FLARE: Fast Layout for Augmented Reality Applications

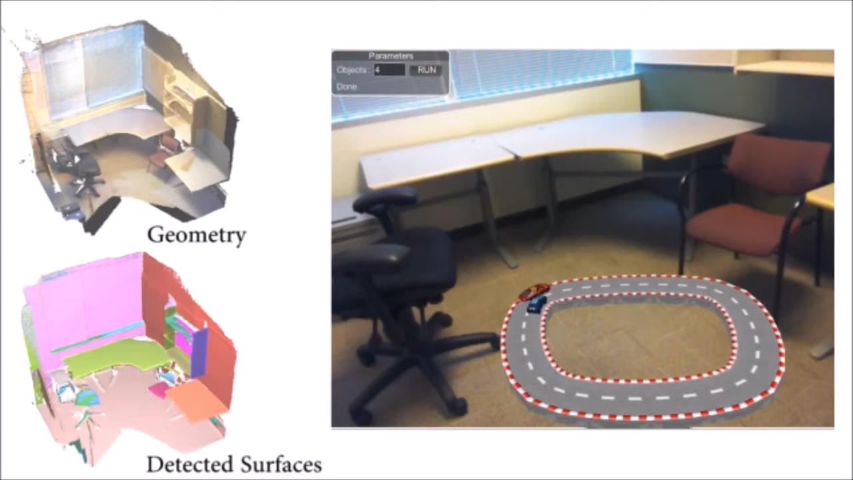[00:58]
and avoid collisions with existing objects. We place keypoints, whose number is proportional to the length of the track in the room, on the detected horizontal surfaces. Each keypoint is within a set distance range from the next keypoint and has line of sight to it.
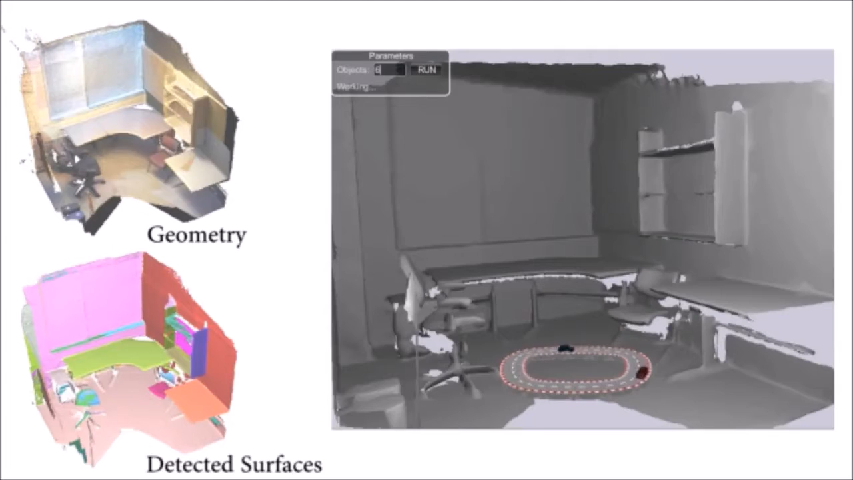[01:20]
We render the racetrack as a spline passing between the keypoints. We demonstrate various tracks of different lengths targeted to this office and other rooms. All the tracks are generated automatically using the same rules in different environments.